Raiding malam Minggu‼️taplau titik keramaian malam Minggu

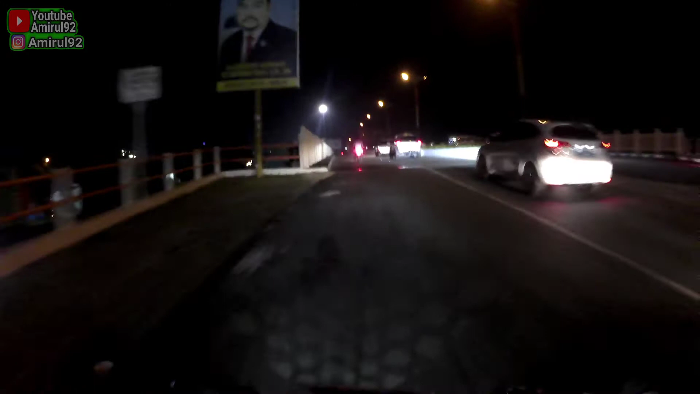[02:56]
Dan situasi di Taplau sekarang rame sekali ini ya guys,
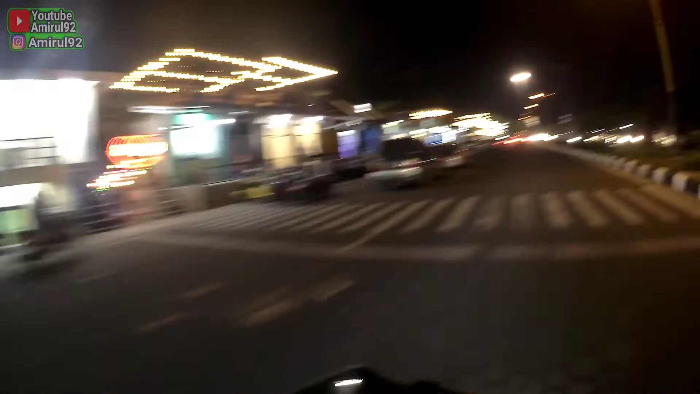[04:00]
Iyalah, luas lah, laut lah ya kan, lautan gitu ya. Ini ceritanya di pinggir laut situasinya sekarang ini ya guys. Dan di sini banyak ngafe juga nih, banyak kafe dan rame sekali di sini pengunjungnya ya kan.
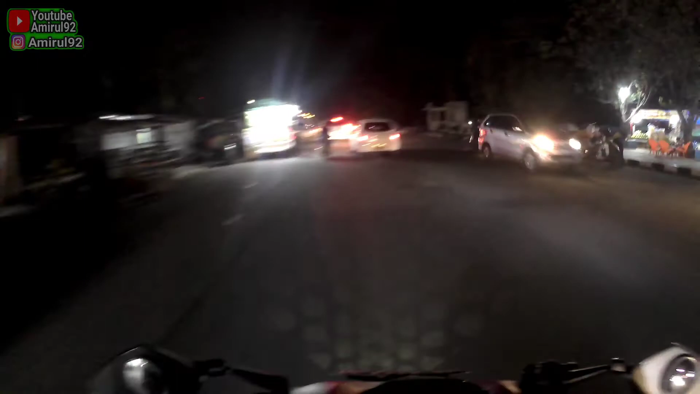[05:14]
Ada bus pariwisata nih ya guys. Pokoknya di Taplau ini banyak yang dari
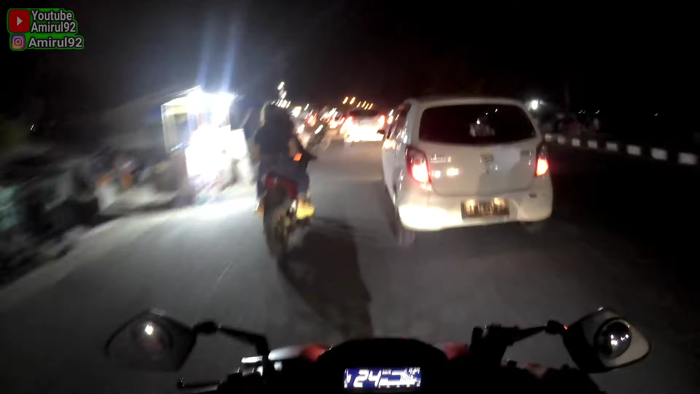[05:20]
luar daerah Kota Padang ya. Iya. Maksudnya banyak plat-plat luar juga dari daerah-daerah mana mampir ke Kota Padang gitu ya guys. Karena saat ini masih situasi dalam liburan ya guys.
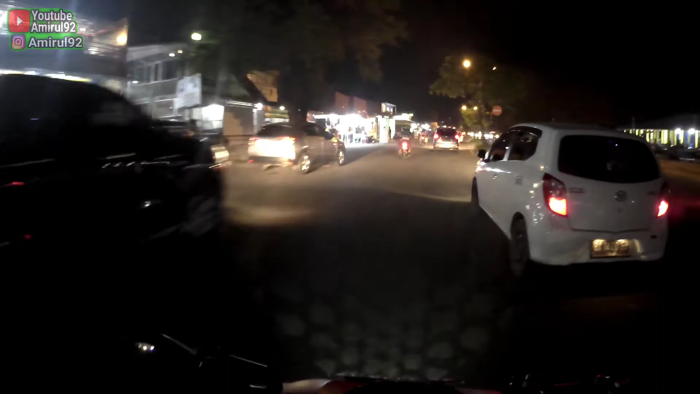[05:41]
Makanya rame mungkin taplaunya ya guys. Ya. Yeah.
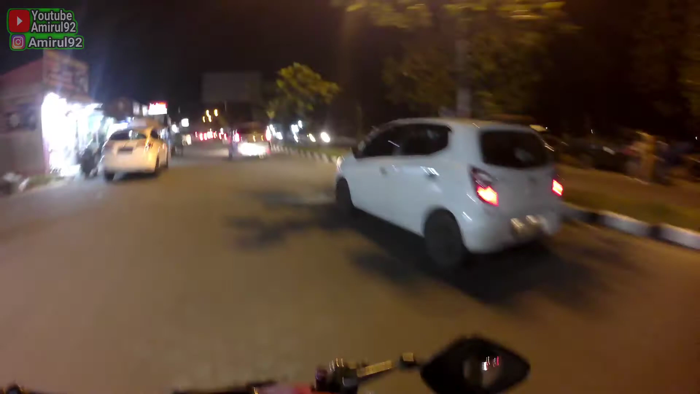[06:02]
Oke, malam minggu ini banyak orang yang pacaran juga di sini ya, muter-muter di sini ya guys, dan cari-cari ya apalah, cari-cari pemandangan mungkin kali ya.
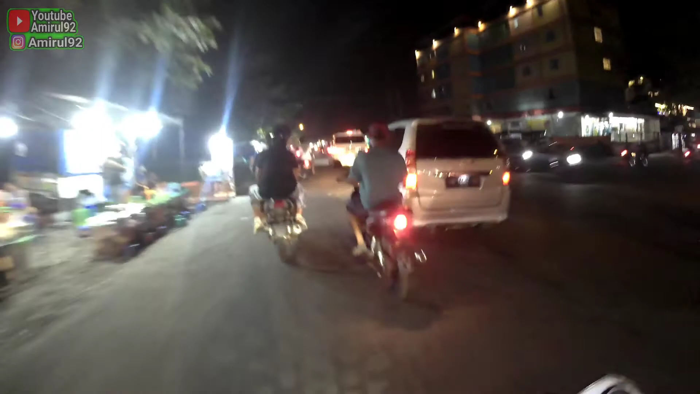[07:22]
Ini sih jam masih menunjukkan jam 7:30 ya, mungkin bukan terlalu malam, mungkin belum terlalu malam. Di sini ada bendi ya guys, bendi ya berlampu-lampu. Ini kendaraan yang ditunggangi oleh seorang
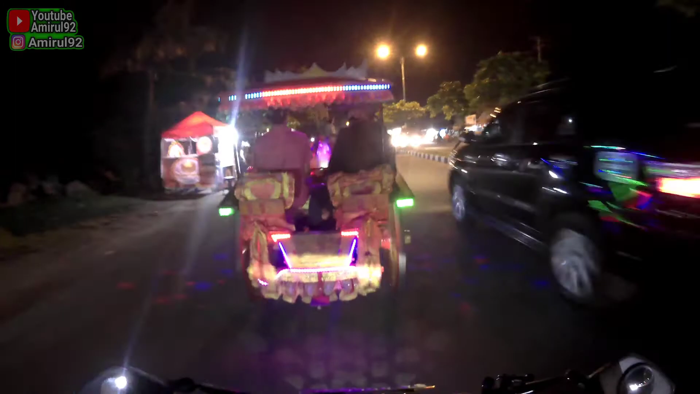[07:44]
kusir, dan pengendaranya itu adalah seekor kuda ya guys.
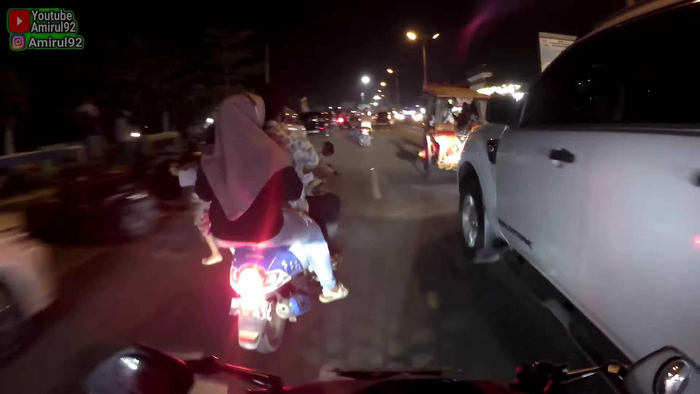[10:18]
Ada bendi lagi nih guys. Nah, seperti itu ya, bawa anaknya Firaun gitu ya.